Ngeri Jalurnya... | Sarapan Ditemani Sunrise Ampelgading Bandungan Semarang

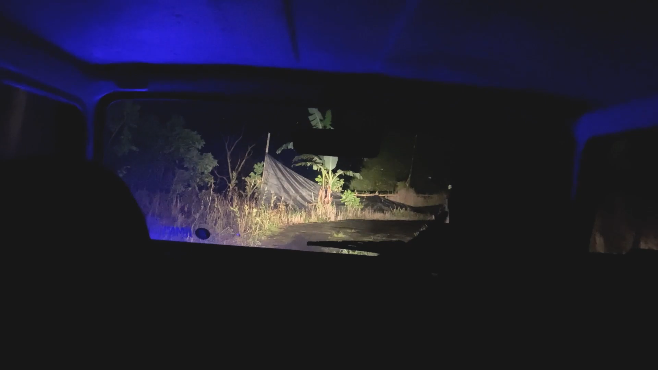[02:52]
gak bisa sembarangan Ini bakalan dingin banget tempatnya Jadi kalau misalnya Bobors mau wisata ke Ampelgading Bochan saranin untuk bawa perlengkapan jaket juga Nah ini jalanannya beneran offroad Bochan baru pertama kali naik jeep itu pas di Bromo Dan ini yang kedua kalinya Nah untuk yang di Bromo kan ada jalanan asfalnya ya Bobors Kalau ini jalanannya beneran kayak 70% offroad semua Yang asfal itu cuma yang pas depan
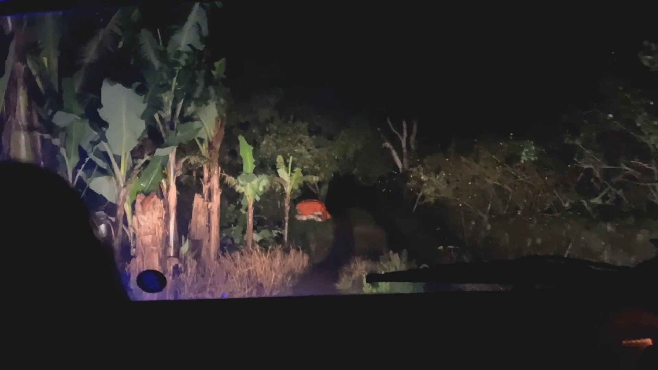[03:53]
Keselamatan Karena ini bakalan Ini nyetirnya susah banget kan Di jalanannya kayak gini Jadi bismillah aja Bismillah abangnya udah expert Jadi yakin ini insyaallah bakalan baik-baik saja Nah ini kita nanjak terus Bobors Beneran nanjak